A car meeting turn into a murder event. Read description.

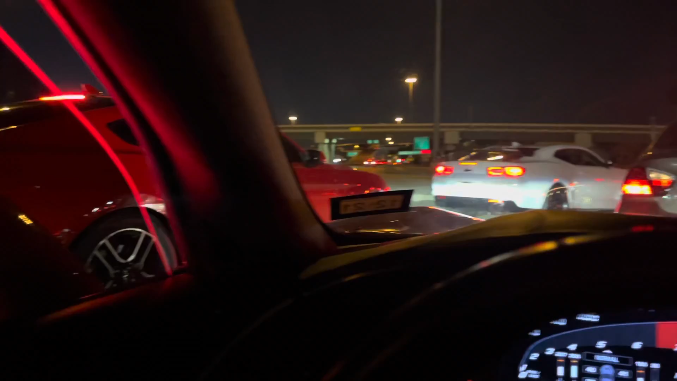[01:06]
A whole bunch of cars left already. Wondering if we could get some parking spot, but here we go.